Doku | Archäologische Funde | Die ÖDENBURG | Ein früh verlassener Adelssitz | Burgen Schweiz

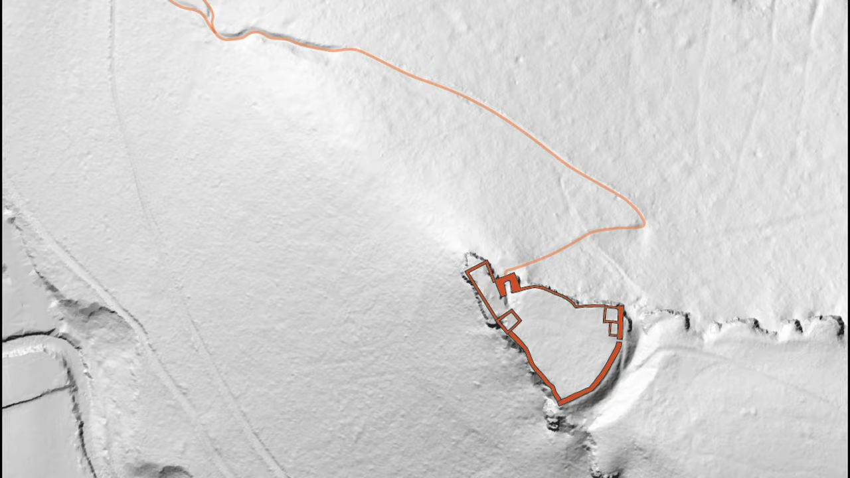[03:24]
Ein aktuell aufgenommenes Geländerelief zeigt eindrücklich die Spornlage der Burgruine mit dem Halsgraben.